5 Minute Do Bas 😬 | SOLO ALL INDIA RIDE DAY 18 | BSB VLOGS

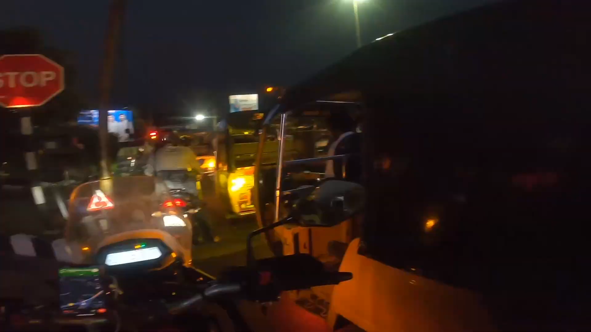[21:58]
बटनम में काफी अच्छा का सा ट्राफिक है और पब्लिक बहुत सारे सब यंग्स्टर हर जगा दिख रहे हैं